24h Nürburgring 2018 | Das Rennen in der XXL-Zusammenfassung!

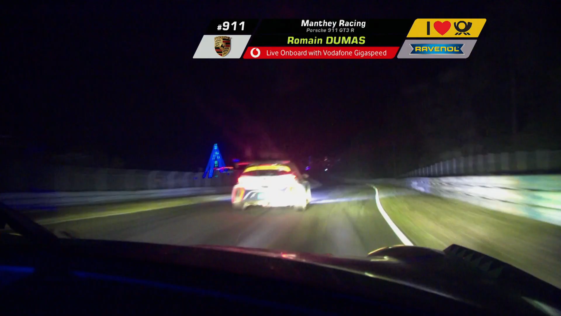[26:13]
Romain Dumas, der Fahrer des Porsches. Beim Überrunden dreht sich der Franzose plötzlich, kracht in die Leitplanke. Das Aus für den Top-Favoriten.